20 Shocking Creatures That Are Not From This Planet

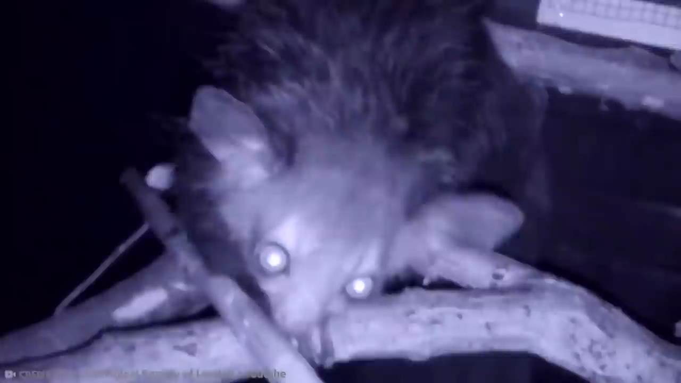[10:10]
Eye Eyes are from Madagascar and live in rainforests in the eastern parts. They are solitary, nocturnal animals, and fossil evidence suggests they've been around in some form for about 34 million years, making their way to Madagascar from Kenya.
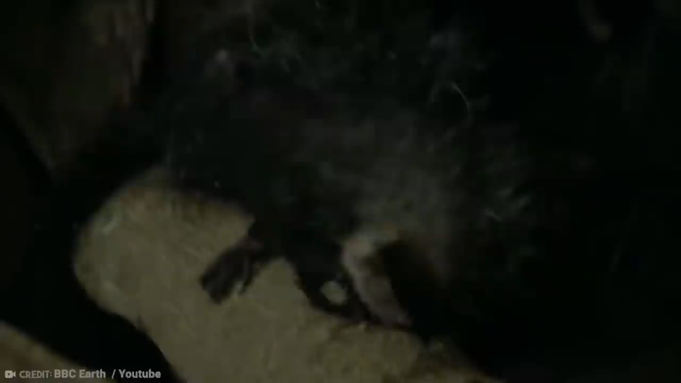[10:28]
They have an incredibly long third digit. They have five fingers on each hand, but that extra-long finger is not seen on any other primate.